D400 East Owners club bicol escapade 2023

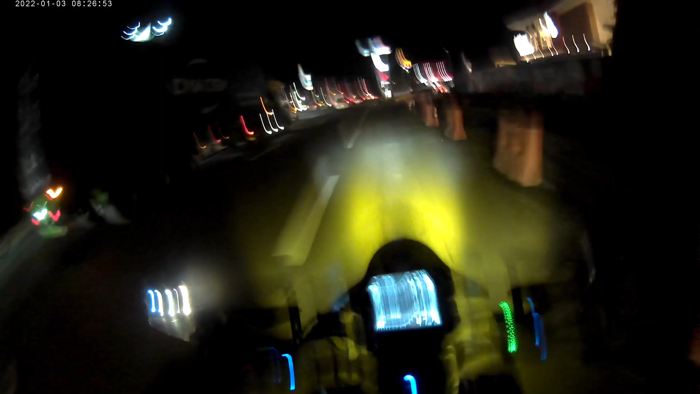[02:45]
Alright, nandito na tayo sa Petron. Nasaan kaya sila? Ayun, ang mga ka-dominar natin, ah. Woo! Ayun,
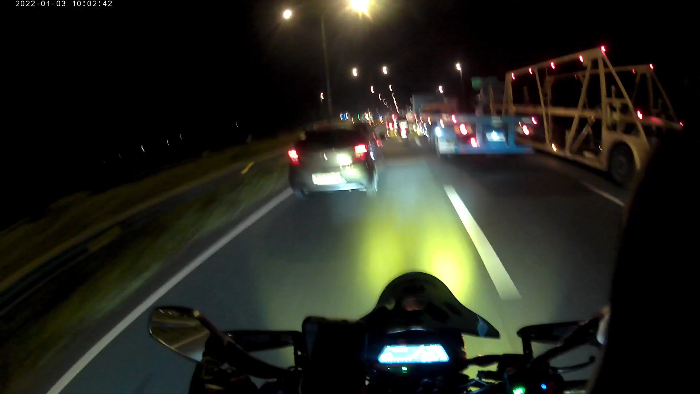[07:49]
Okay, so dito na tayo sa Candelaria, Quezon. Candelaria, Quezon na po tayo. The time is 12:31 in the morning.
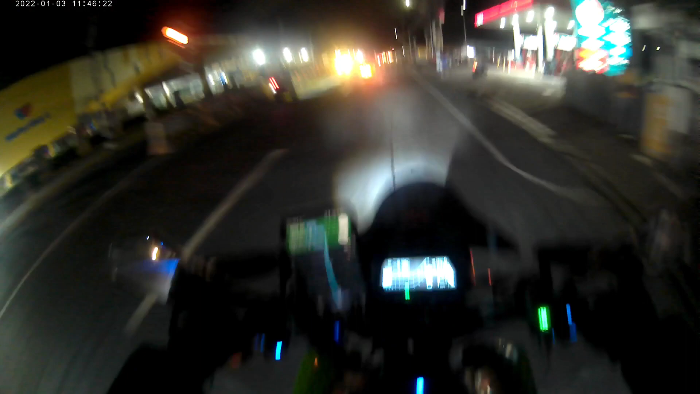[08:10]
Alright, siksagan na po dito sa bitukang ano.
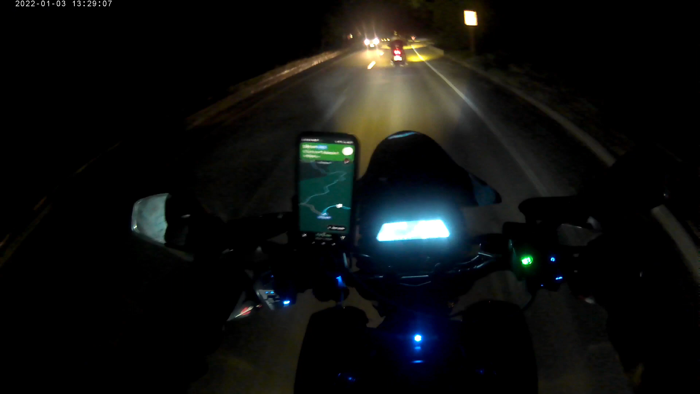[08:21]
So nagdire-diretso na yung mga kasama namin na nagkamali ng daan, pero meron din malusutan doon sa bypass road. Tumihintay namin, hindi kami makakarating ng maaga.
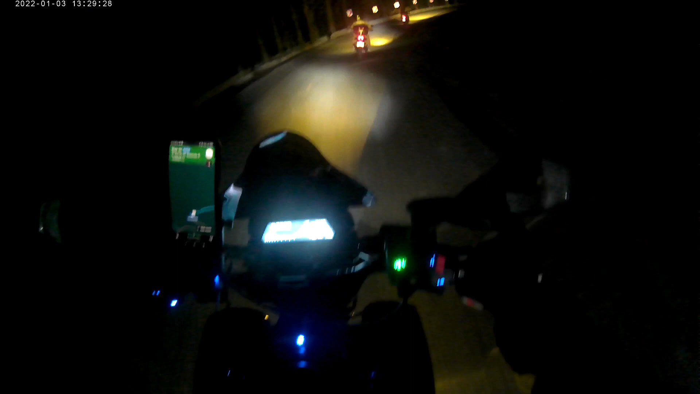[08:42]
Doon na lang kami magkikita-kita sa intersection.
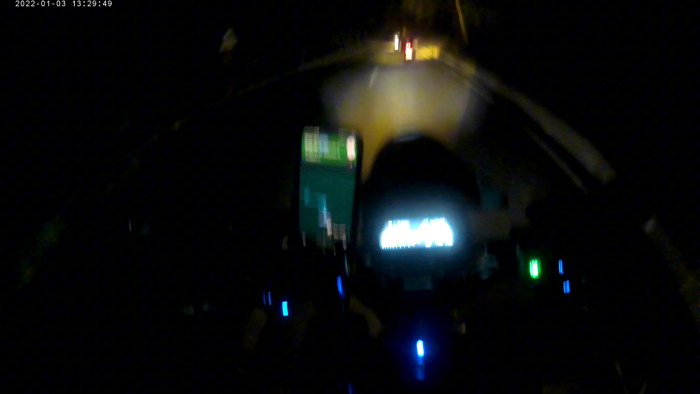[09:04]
Ito ang manok, oh. Daanan. Paakyat. Ganda nito pag umaga.
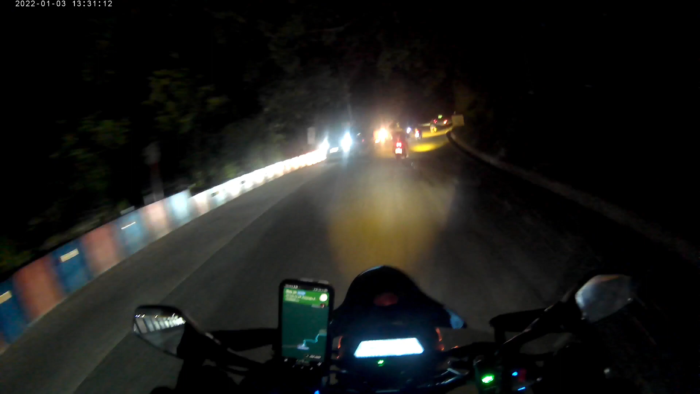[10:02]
Dami ng mga truck na kasabay. Welcome to